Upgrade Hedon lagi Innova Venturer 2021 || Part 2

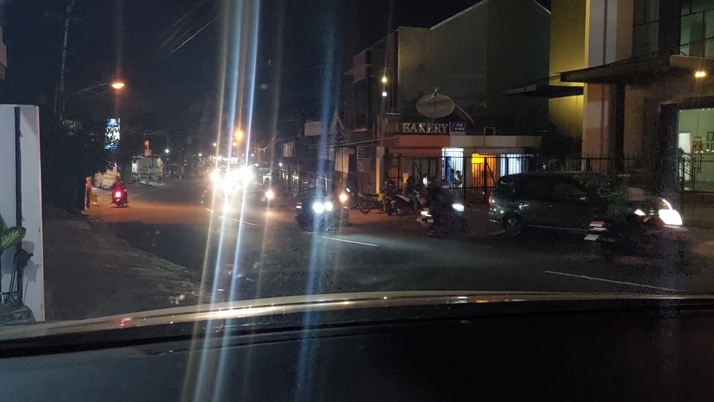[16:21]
Ini fog lampnya belum nyala. Ini coba kita nyalakan fog lampnya. Wow. Keren. Oke teman-teman. Ini. Kita akan coba tes jalan di mobil ini. Sambil kita mencoba lampunya. Gimana.
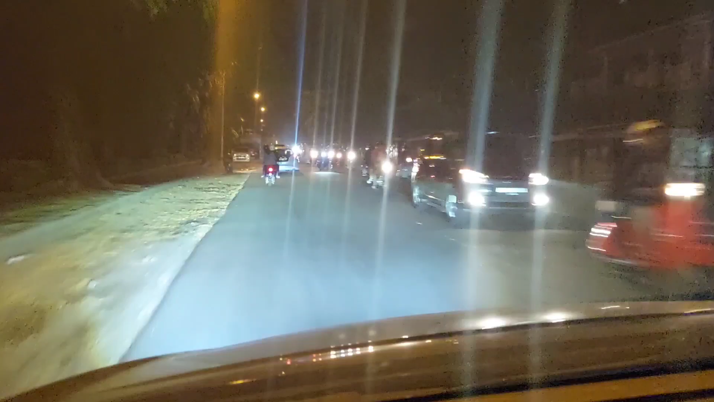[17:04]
Ya coba kita lampu tebak. Tuss. Wow. Keren. Sementar tuh kasian banyak sepeda motor teman-teman. Tuh. Ini coba kita lampu jauh. Tuss. Wow. Laskar loh.
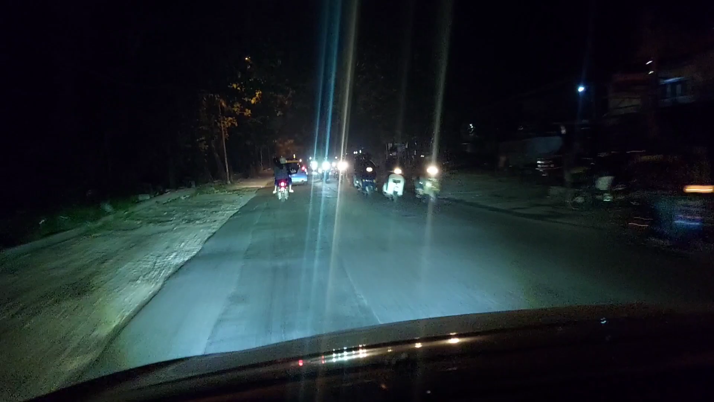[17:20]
Sinar nih. Benar-benar rakyat sinar ya teman-teman ya. Mantap sekali. Ini. Ini tidak ada mobil. Tuss. Wow. Keren. Ini lampunya. Wow. Mini proginya.
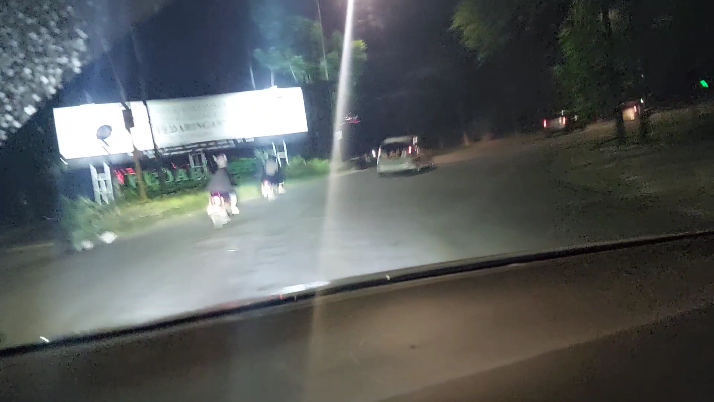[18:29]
Fock lamp. Headlamp. Benar-benar terang sekali. Dan. Ini saya jamin pemilik aginnya. Nanti. Puas sekali ya teman-teman.
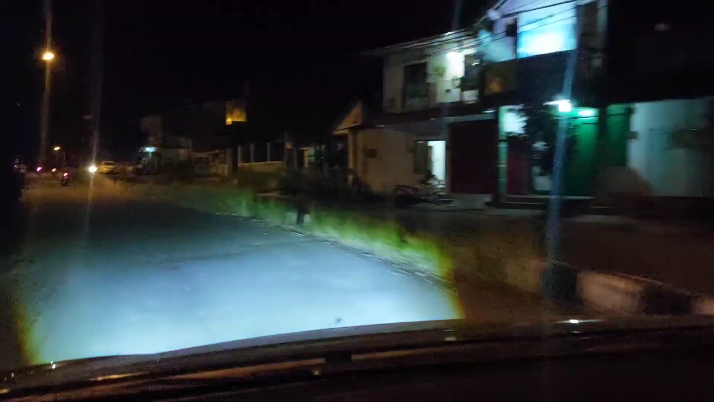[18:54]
Oke. Ini kita udah sampai di ring road ya teman-teman ya.
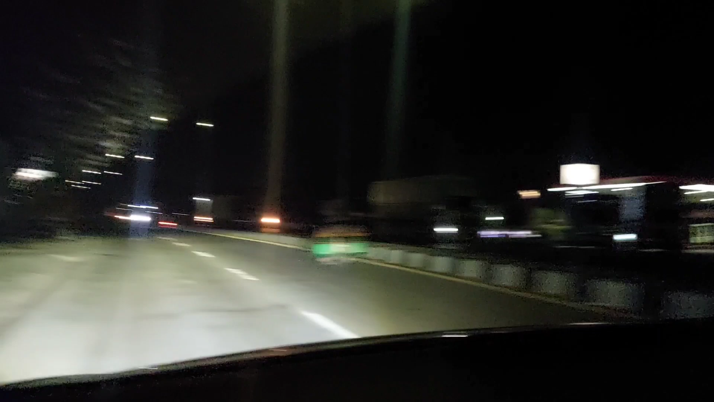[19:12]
Ini lampunya coba. Wattus. Wow. Keren lampunya ini. Ini mini progenya. Ya. Projectornya helak. Keren nih. Coba. Tuss. Wow. Keren. Keren. Keren. Ini coba. Ini fog lampnya kita mantikan ya. Ini perbedaannya ada teman-teman. Ini fog lampnya kita mantikan. Dan. Ini fog lampnya kita hidupkan. Tuss. Tuh.
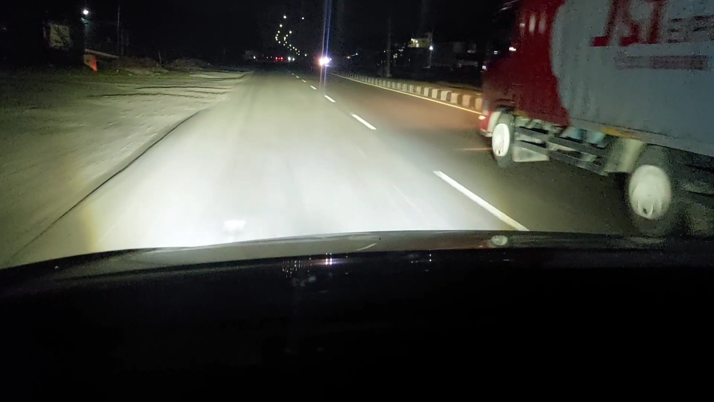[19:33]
Kelihatan kan. Perbedaannya. Ini tanpa. Headlamp. Ini hanya fog lamp aja. Ini kita lampu jauh. Tuss. Wow. Keren. Keren. Tuss. Ya. Ini coba. Dan juga ini ya teman-teman. Ini ada levelingnya. Ini headlampnya bisa. Kita turunkan. Kita naikkan nih. Ini kita naikkan. Tuh. Headlampnya naik. Ini kita turunkan. Tuh. Headlampnya turun. Wow. Ini kita naikkan. Tuss. Keren. Ini coba. Mumpung. Tuss.